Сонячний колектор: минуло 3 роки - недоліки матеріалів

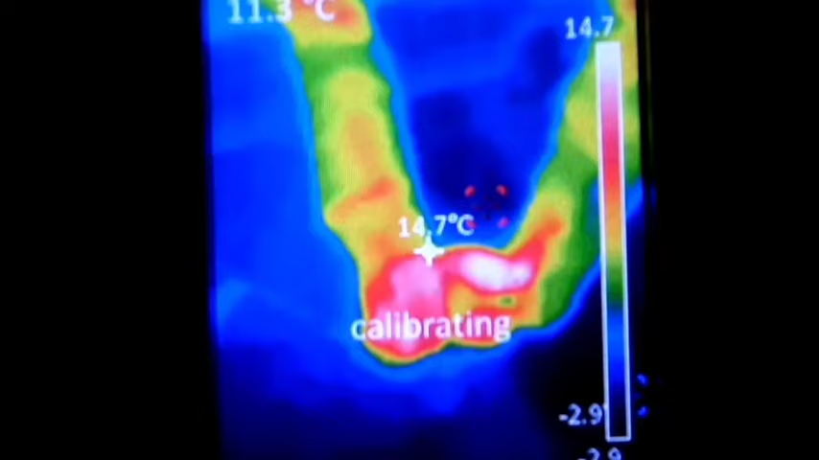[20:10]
Пишіть, що ви думаєте, який тут термостойкий треба вентилятор, мабуть, якщо на висасування ставить.
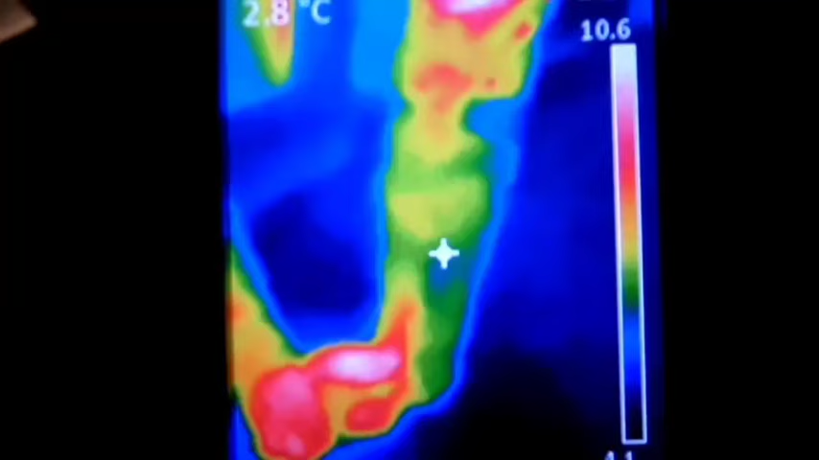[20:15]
Це такі тепловтрати. Коротше, колектор розгерметизувався за цих декілька років дуже серйозно. Дуже серйозно.
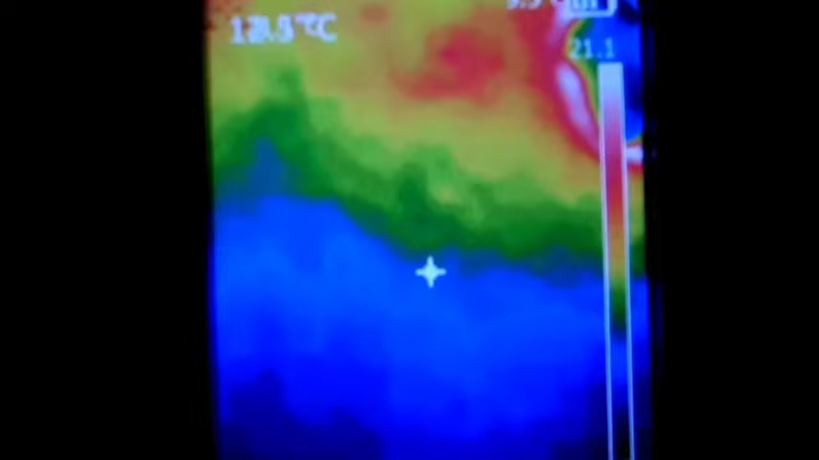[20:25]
Я не знаю, як я тепер тут загерметизувати, бо це все високо вилазить. Коротше, такі справи показав так, як є. Використовуйте якісь другі матеріали герметичні, які не розсихаються, не зужуються.
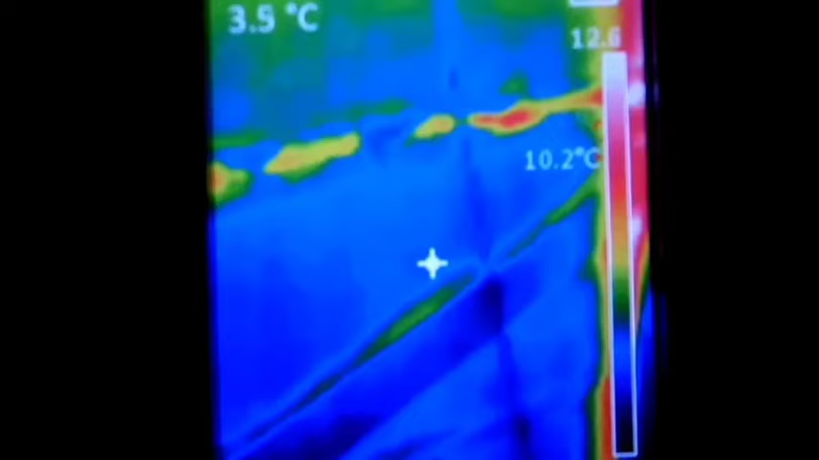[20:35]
Що цей пінопласт, він поотклеївся, просто тупо від піни отклеївся, і воно кругом тме, бачите, теплим повітрям з колектора, через усі дірки. Все, всім до побу...
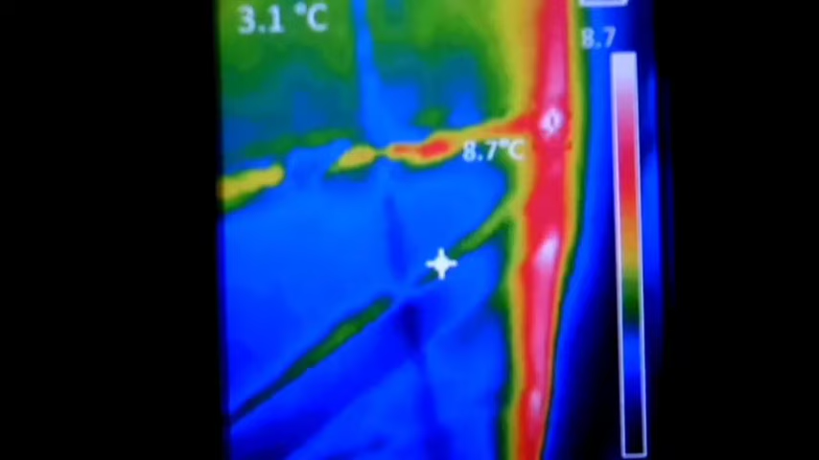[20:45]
ще підемо зараз на двір, подивимося, що там знаружі, може, таке саме.
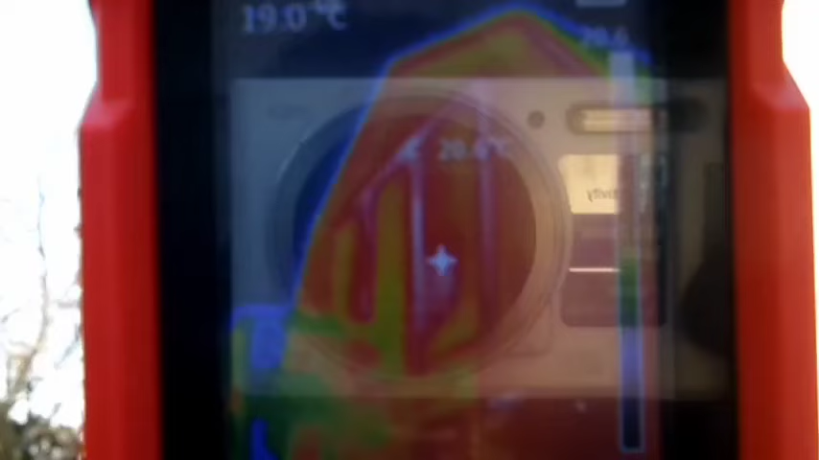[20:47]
Так, ось я вийшов знаружі, знімаю зараз.
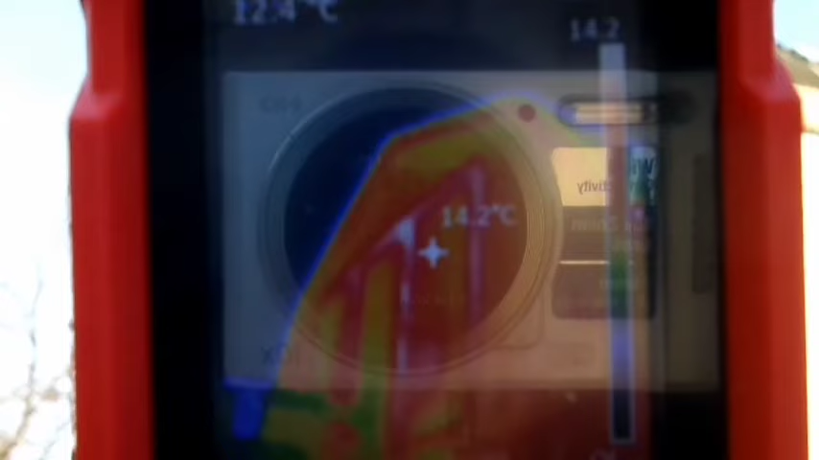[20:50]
Що воно видно? Воно нічого не видно.
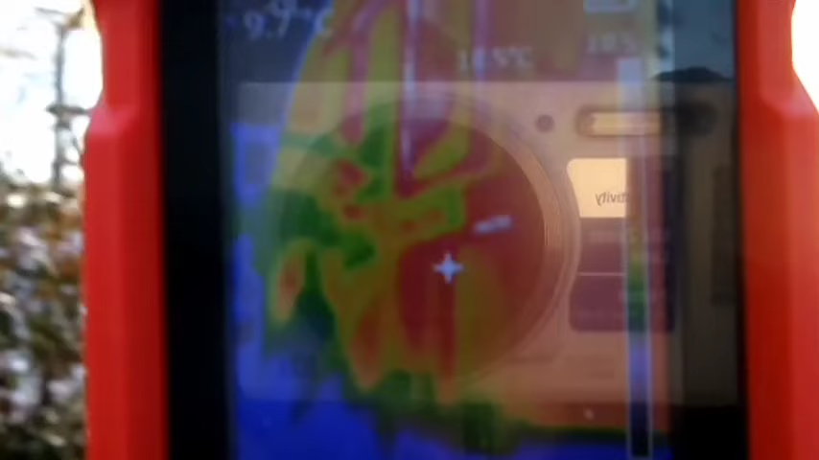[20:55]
Воно на сонці все нагріте, вся хата нагріта, що воно тут може бути видно? Все. Де не на сонці, там воно темне, бачите?
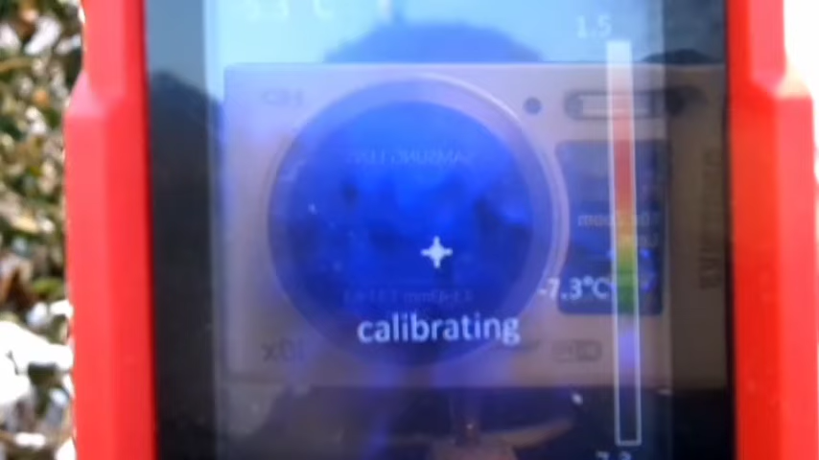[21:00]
Холодне. А де сонце попадає на хату, воно все зливається червоне.
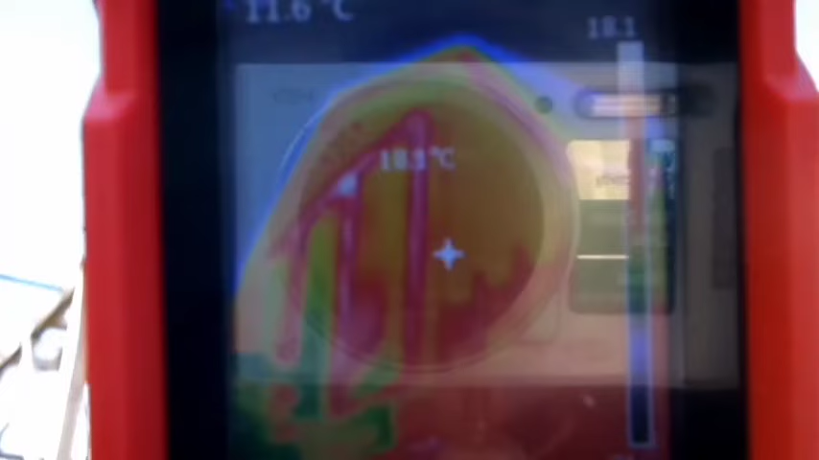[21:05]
Я нічого не бачу тут. Є якісь участки по рамках дуже гарячі, бачите?
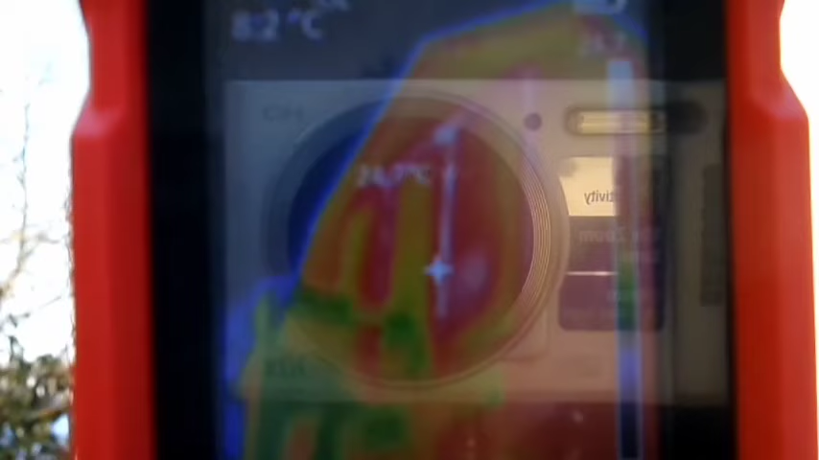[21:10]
Перегріті. Я там не бачу зараз нічого. У мене сонце сліпить, може ви там щось побачите.
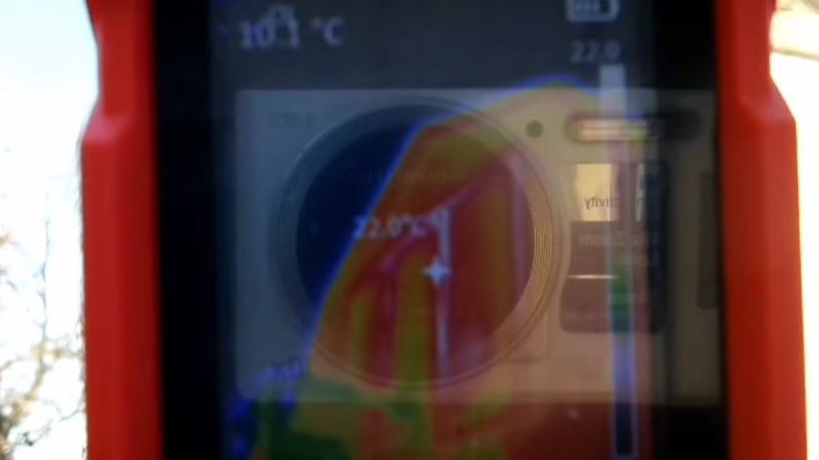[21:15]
Тут я тепловтрати не побачу. Все, всім до побачення, до слідуючих відео.